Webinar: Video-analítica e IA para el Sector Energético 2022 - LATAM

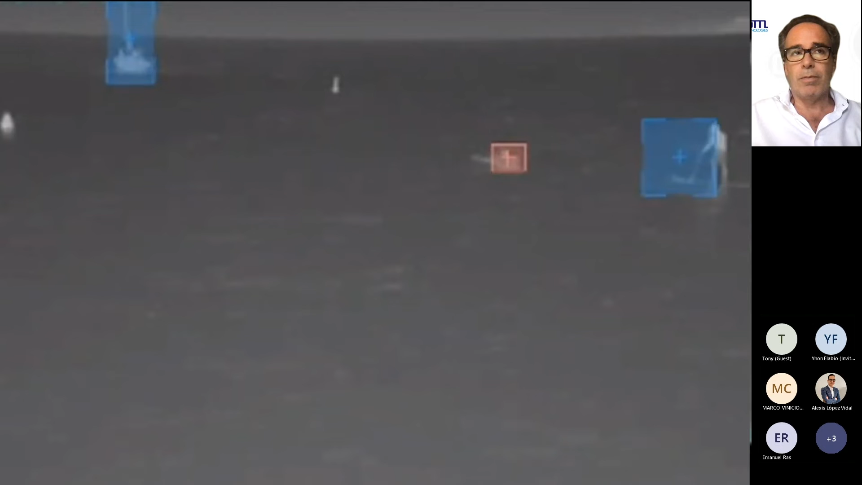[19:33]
Aquí veréis que, bueno, pues la persona que está en el... Según cómo se configure la solución, pues hasta que no tenga un tamaño mínimo, pues no se detecta, ¿vale? Pero en el momento que ya alcanza un tamaño mínimo, pues se detecta sobre el nivel del mar.
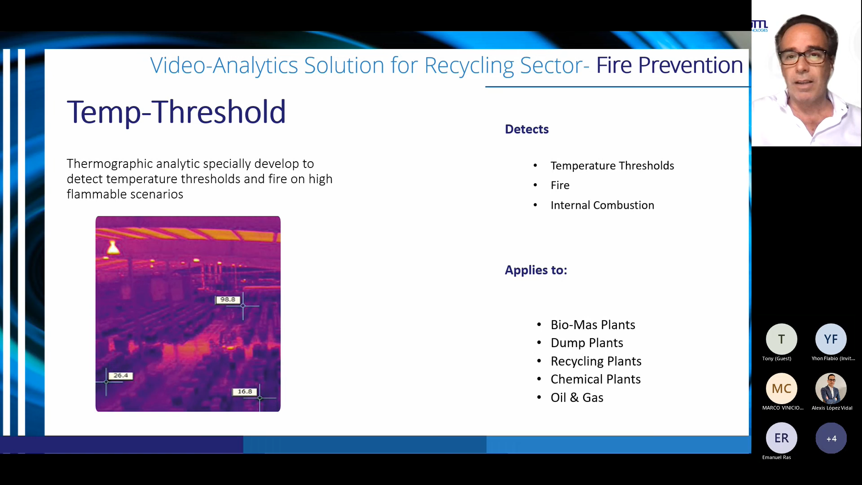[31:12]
Al igual que con el Transformer Monitor puede funcionar con cámara fija o con cámara PT y está integrado con los principales VMS que hay en el mercado. Otra de las soluciones que os queremos presentar es la detección del equipamiento de protección.